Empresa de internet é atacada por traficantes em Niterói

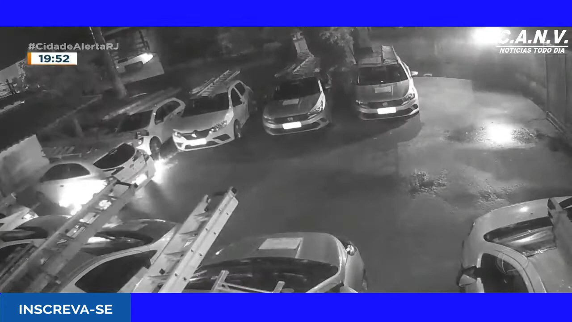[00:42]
Era madrugada. As bombas caseiras foram lançadas por cima do muro e caíram no pátio da empresa fornecedora de internet por fibra ótica em Itaipu, em Niterói.